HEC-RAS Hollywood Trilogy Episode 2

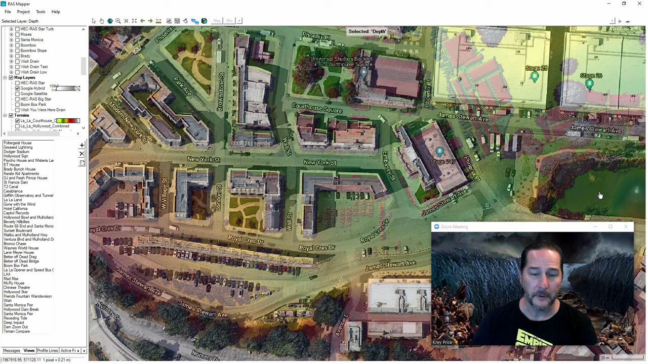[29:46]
where they run the trams through the water. Let's just turn this off for the Google image, and you can see what we're looking at for our terrain. And we'll have a look here also at what that rain and grid event looks like.
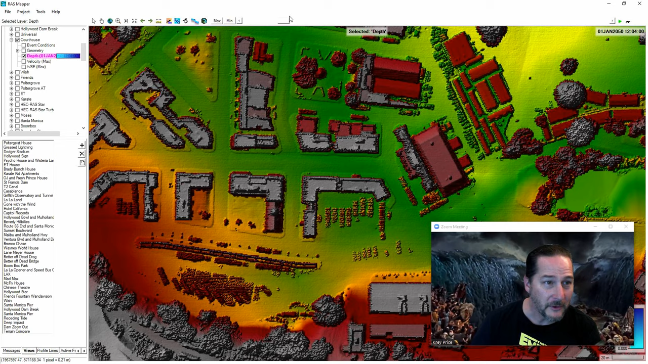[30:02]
This is the same one that we were looking at in the 3D viewer. So yeah, you do get a better view of it here. And the flow is going up to the LA River right there. So I want to just show a couple of things that we can do here with the terrain with this lake.
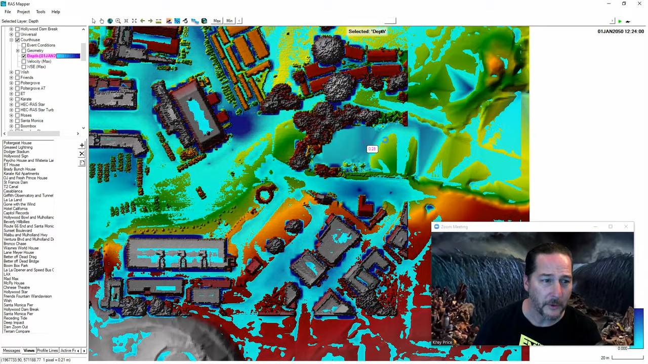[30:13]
And you'll notice that it looks a little funny because if I turn off the water, you can see that the bathymetry is not correctly
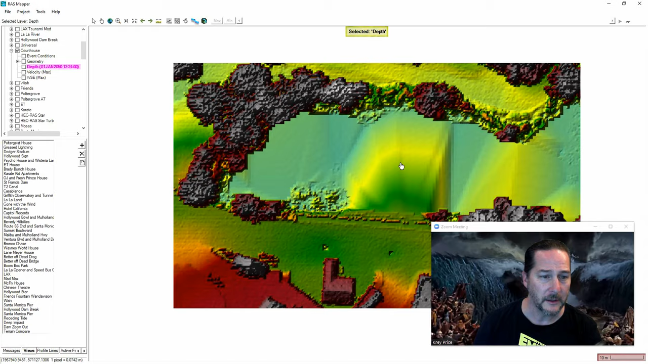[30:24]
represented in the terrain data set that I downloaded. So similar to what I showed before at the LA River, I had this data set which had no data values in here, but had all the ground points.
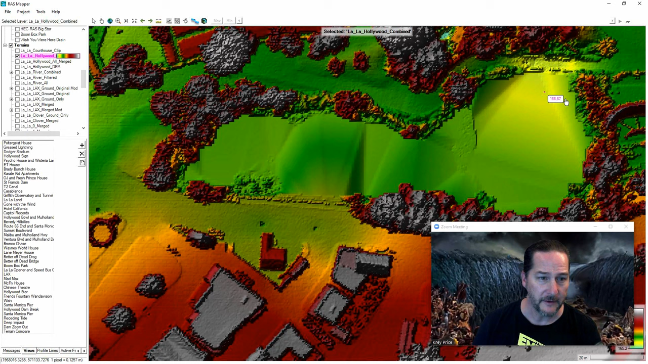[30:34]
And then I had another filtered one that had kind of the bare earth,
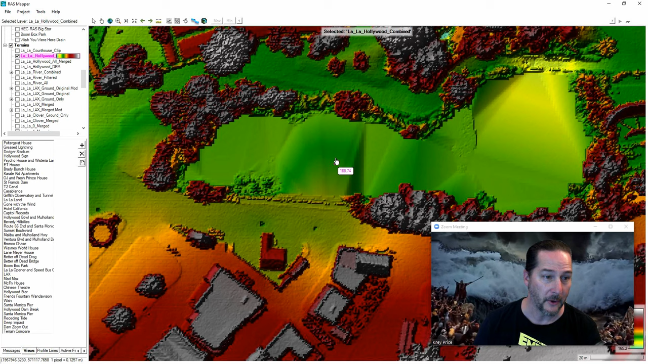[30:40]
but it doesn't have the bathymetry in it. So one thing you can do if you wanted to build your bathymetry into it is to use the old method of drawing cross sections, which may be more accurate.
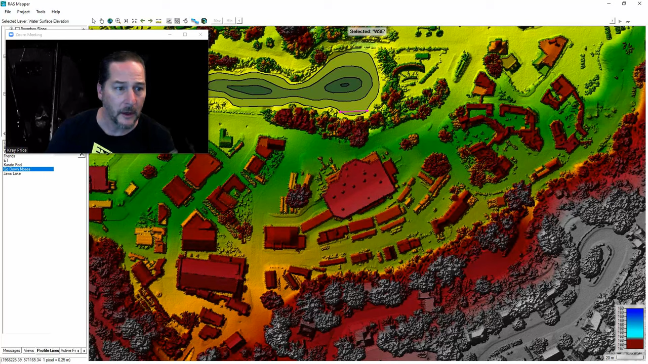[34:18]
So leaving off where we were, let's just head just to the south here and I'll turn on
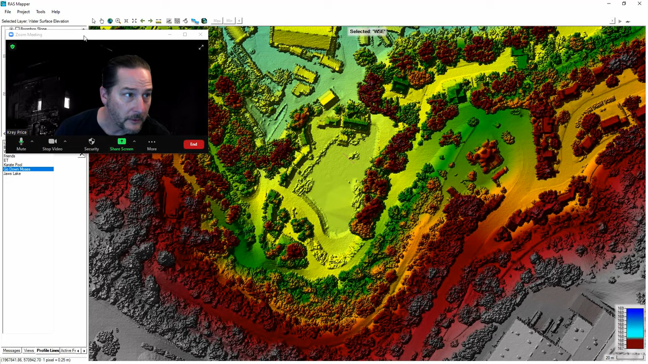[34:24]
Google Hybrid and then we can actually see the callouts where the houses are.
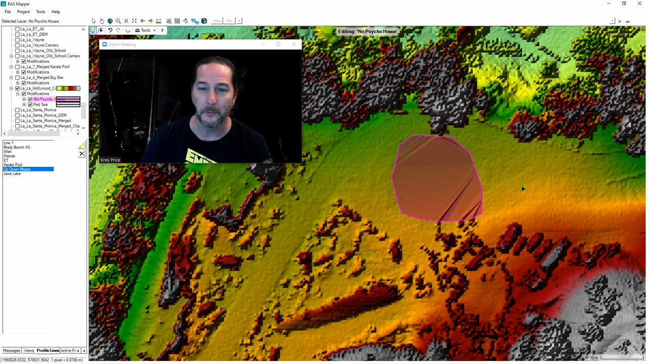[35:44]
And again, we covered a lot of those methods in the previous video. I just wanted to show you a couple of other techniques then let's move over back to the Munster's house on Wisteria Lane. So first we'll fly there in Google Earth and then we'll move there in RAS Mapper and again just demonstrate a couple of
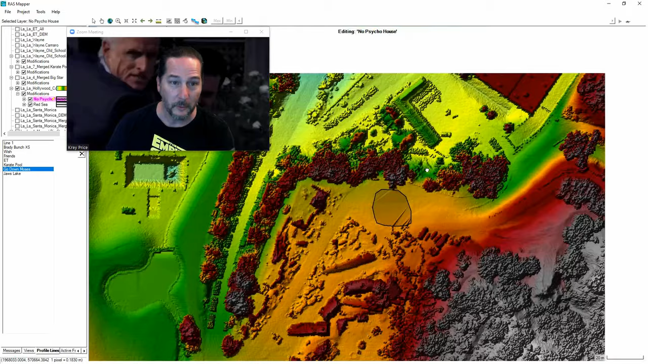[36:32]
is how we can actually take all of the terrain values and erase them or lower them.
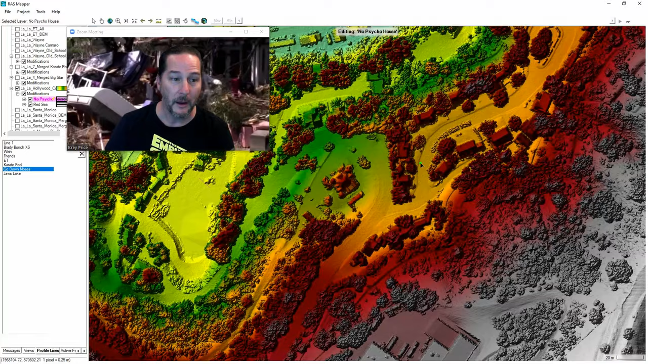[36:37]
Like if a tornado came and took out, you know, like I did with Dorothy's house and lifted it up,
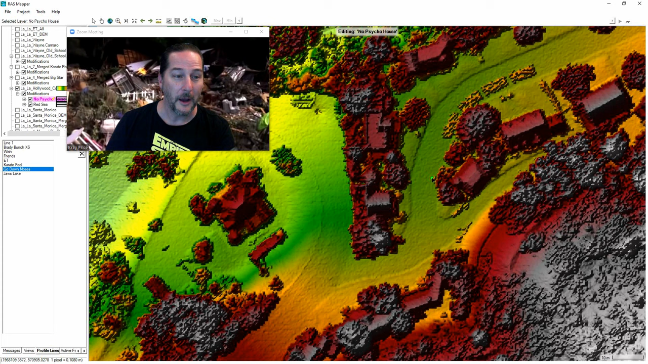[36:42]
maybe put it down somewhere else or put it up higher. It's just we'll cut one of these out and show you that tool. So when I right click on modifications, I'll add a modification polygon as a multipoint and we'll call this earthquake change and we can go in and draw a polygon around the outside of this one.
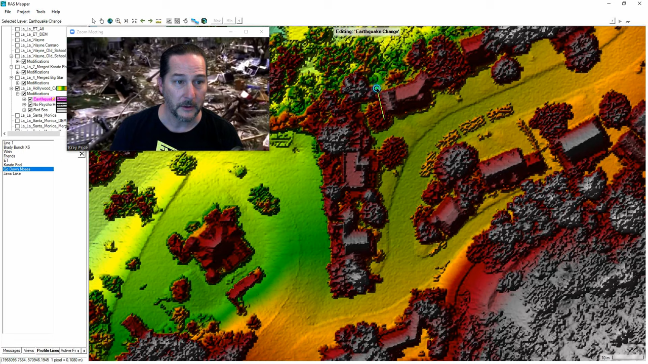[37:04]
And I think we've hit each of these methods before that are in here,
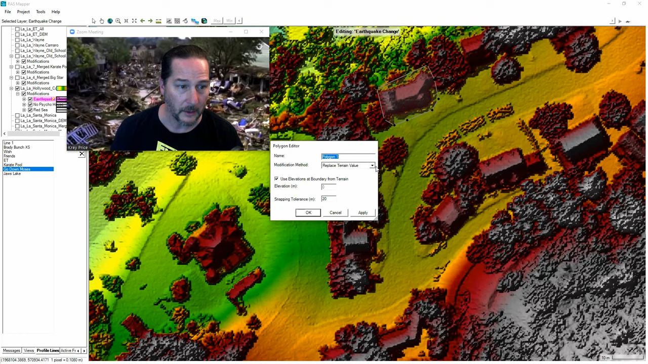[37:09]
except we have not done add value to terrain yet. And when I do that, you can see now if I go to my readout here, the elevations all around the outside are around 200.
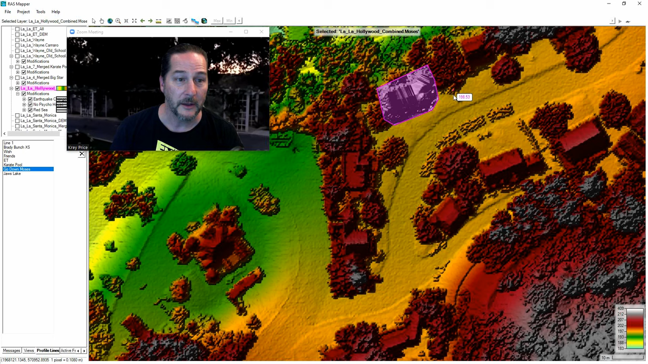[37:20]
I'm up at 400 here. So anyway, that's, you know, that's one of the things that we have at our disposal now. And we've now got this, again, this building that could be at a different elevation. And it's got some of the some of the variations that you see inside of it rather than just blowing everything out.
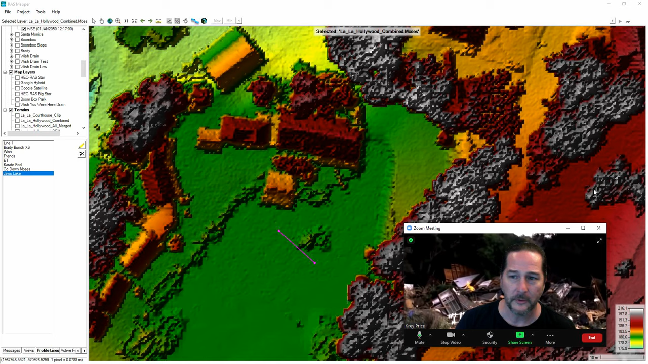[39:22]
and we'll go from Wisteria Lane up along the LA River
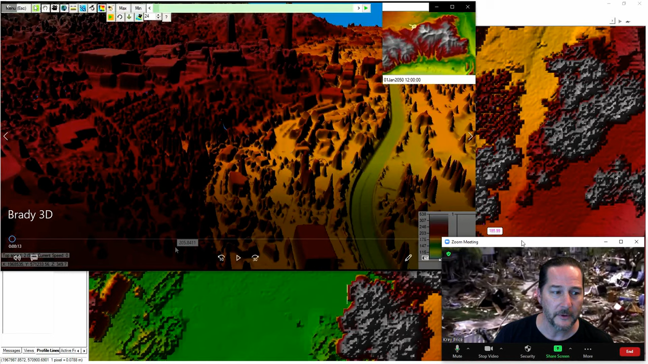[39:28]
and see if we can find some other sites that we might want to see. So there's Wisteria Lane, there's the LA River.
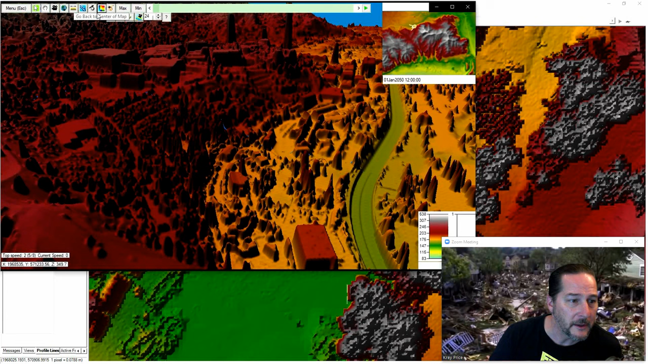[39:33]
You can see all the Universal Studios buildings in there.
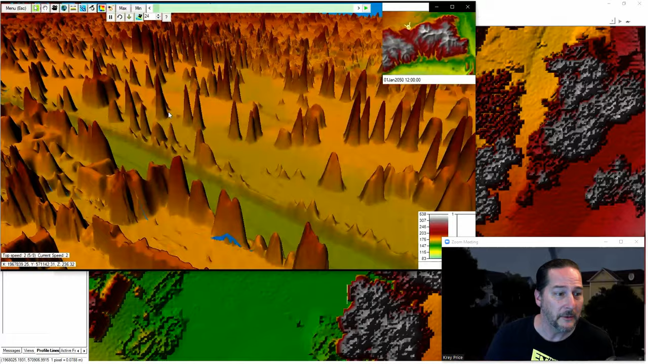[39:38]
Let's get down a little lower, fly up along the LA River. And again, we could get some better terrain in here if we just chopped it down to the corridor that you see. The bridges are completely in the terrain. As we come across some of these bridges, though,
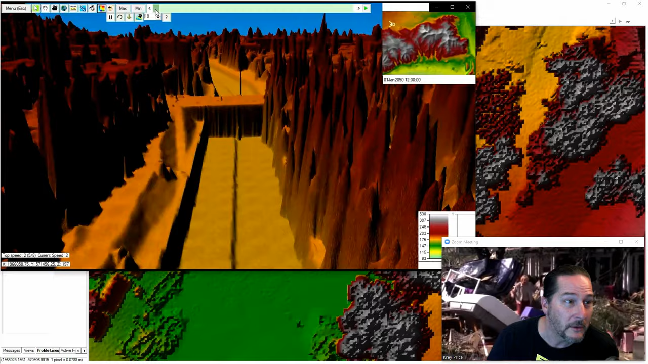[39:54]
let's deviate off course and we'll flood the LA River here and see what happens when we get to some of these other structures.
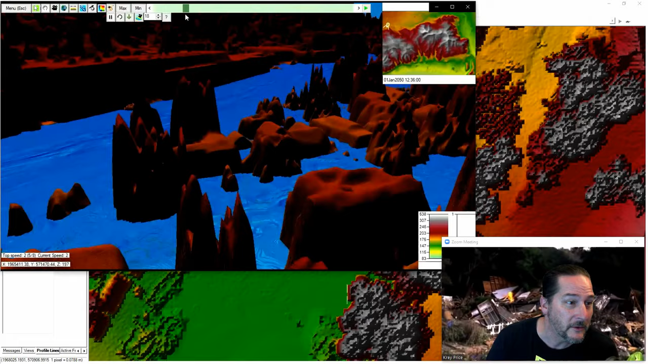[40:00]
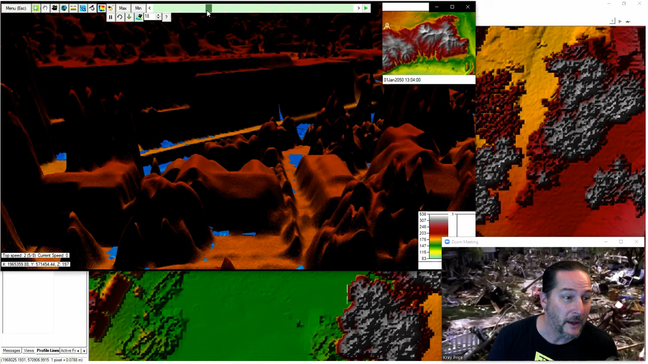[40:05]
Now that house right there that you see, that is a very special house. Let's fly there in Google Earth and see what it looks like there.
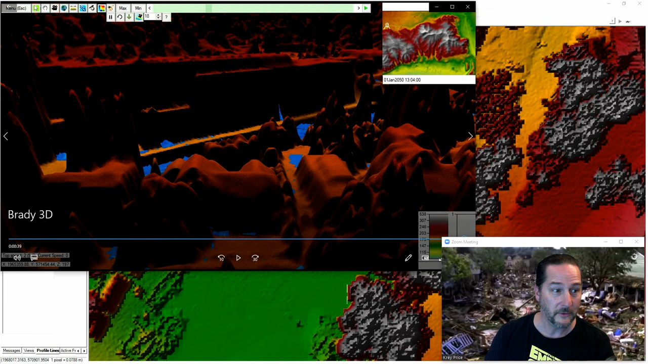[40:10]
So we'll get a lot better resolution when we go there.